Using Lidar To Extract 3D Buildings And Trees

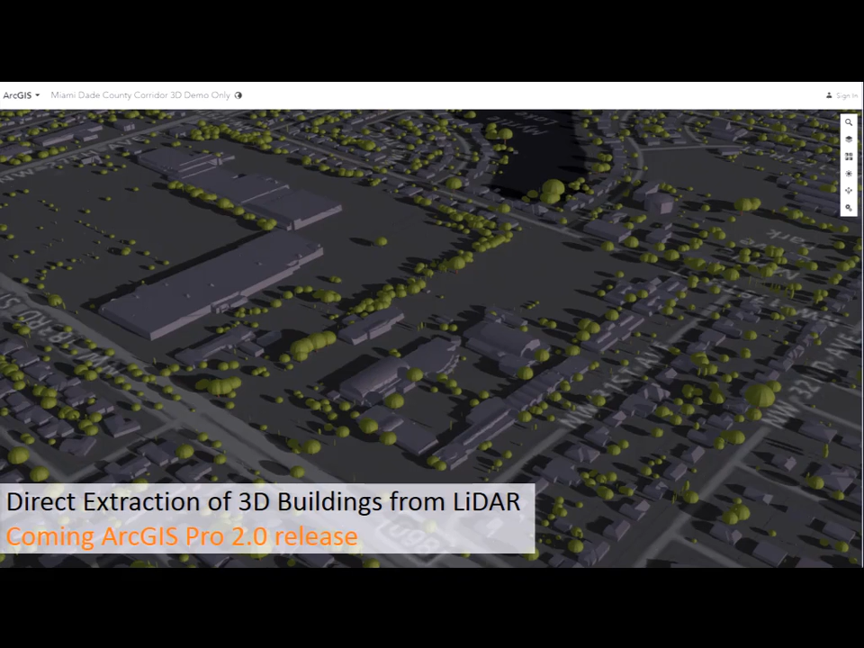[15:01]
We're trying right now to get these polygons reduced so that they're optimized to load on the web and on your machines much faster. And we'll release that more than likely at the ArcGIS Pro 2.0 release. So that LiDAR you have now, you could use again later once these are out to get more accurate buildings from that.
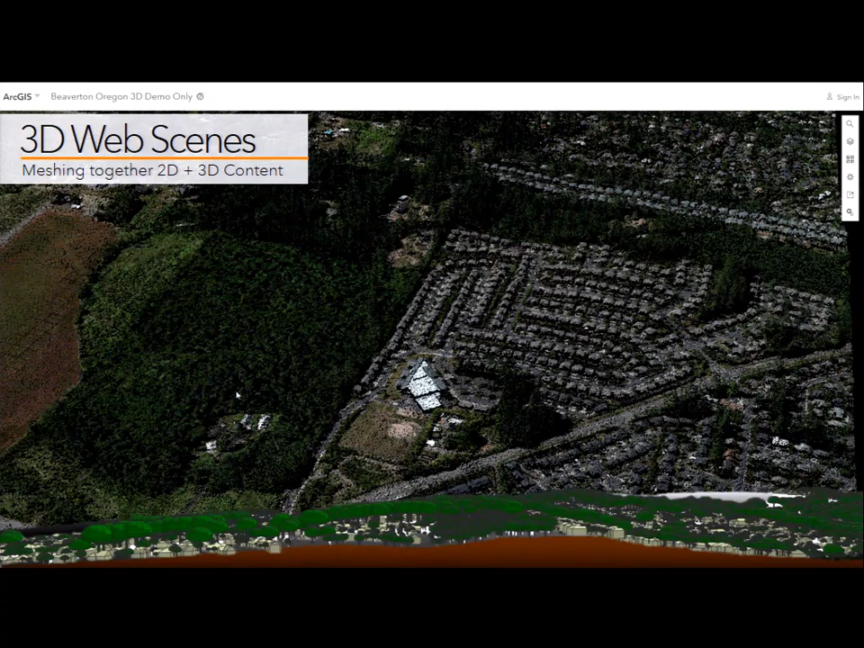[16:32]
So what does all this look like meshed together, right? All these data layers we've talked about.
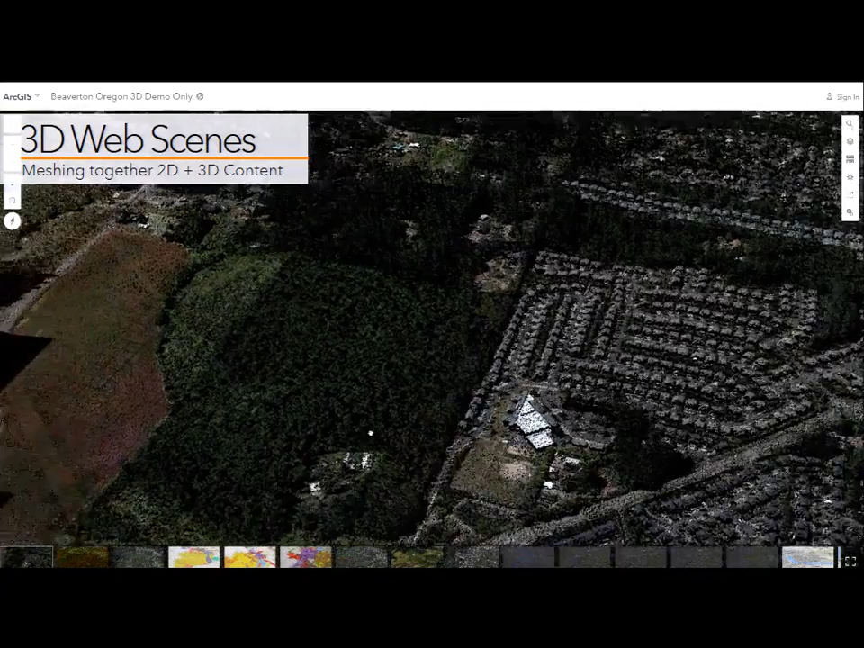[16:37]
Well, here's an example of the RGB colors of the LiDAR here.
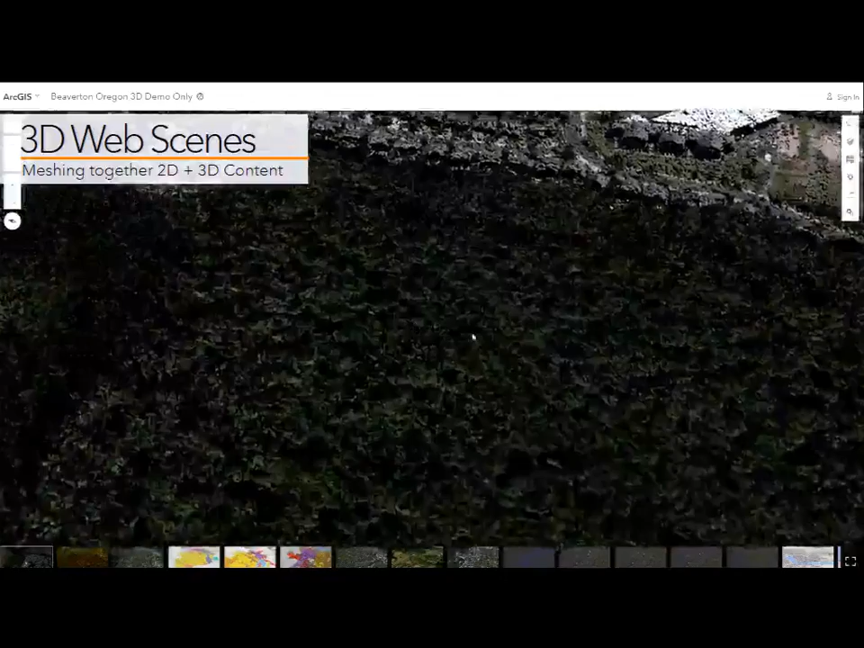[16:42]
Kind of panning through this. So that's if you just take an ortho using a tool we'll be releasing in the next,
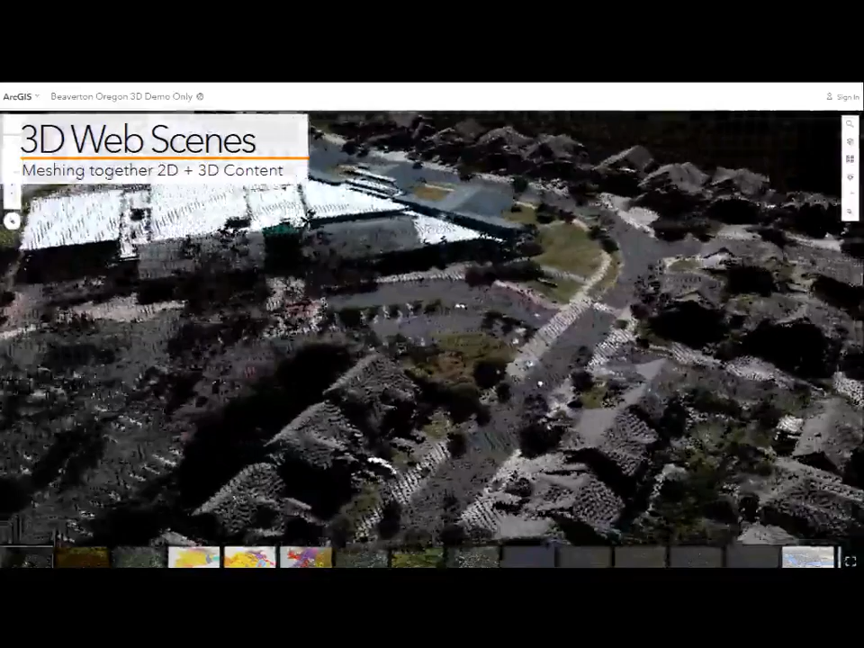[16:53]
I believe, next one or two releases of RGS Pro. And you can color it thematically.
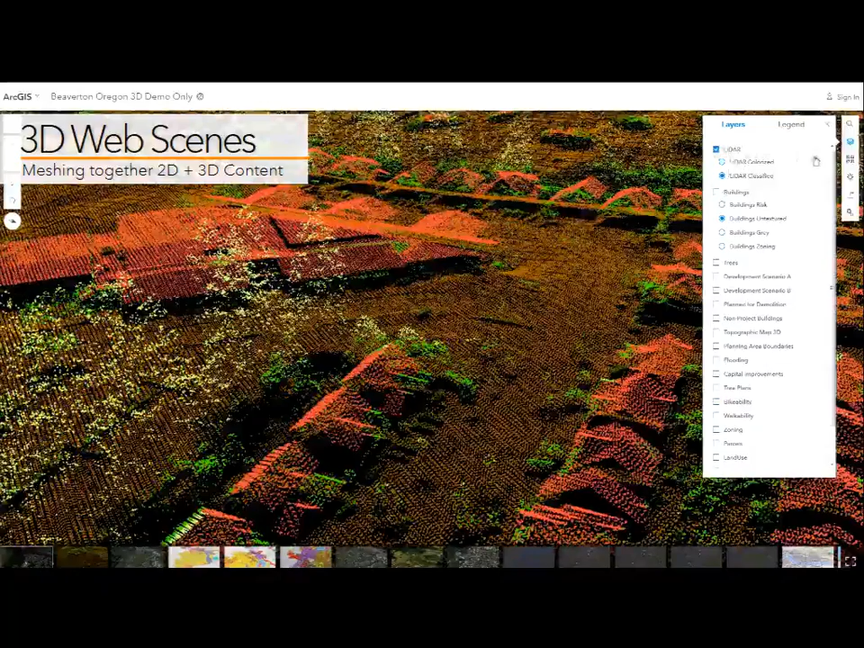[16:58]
But you can also view your LiDAR this way.
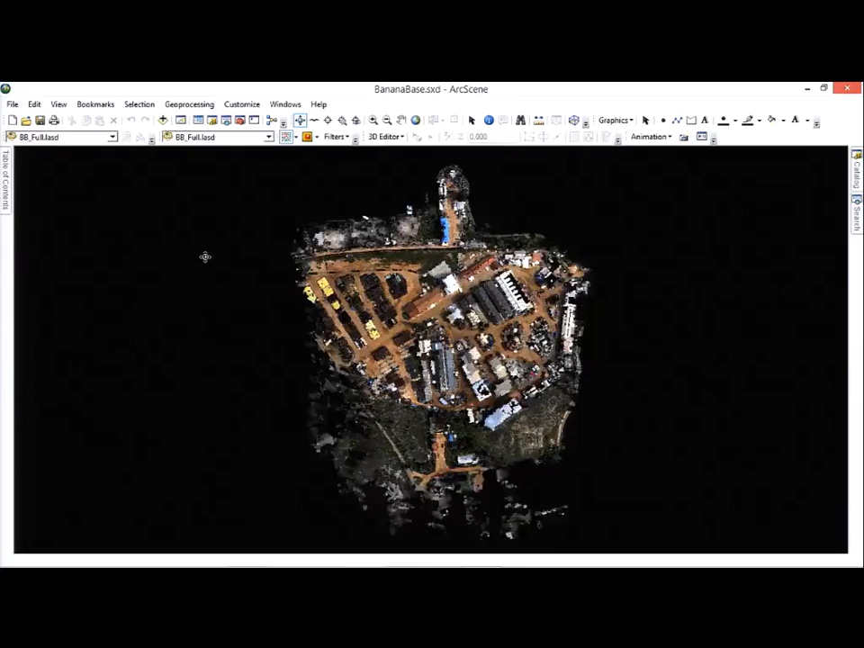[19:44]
And this actually has the RGB values applied to that.
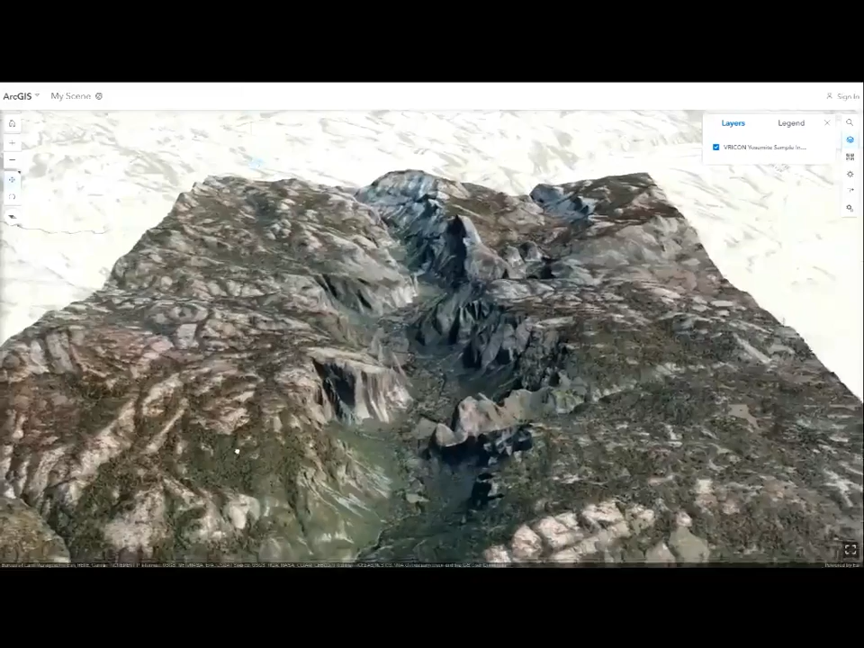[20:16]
It's a great visual, but you can't query anything.